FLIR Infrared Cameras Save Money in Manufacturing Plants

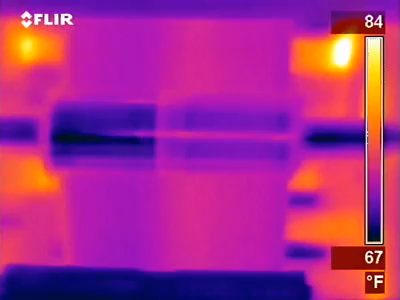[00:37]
On screen: scale top 84°F, scale bottom 67°F
I'm able to take the FLIR camera and walk through that press room,
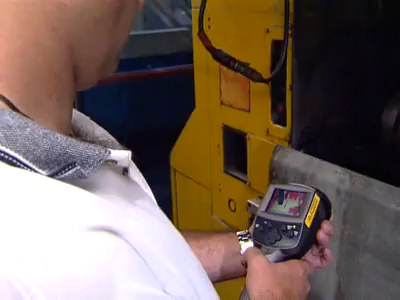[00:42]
and in less than 15 minutes I know what's hot and what's not hot.
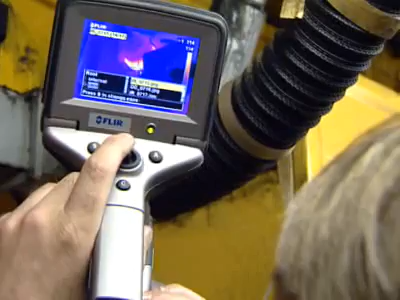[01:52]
I got our electricians to go down. And they found the fresh air supply knocked off the motor. So the motor wasn't being cooled properly.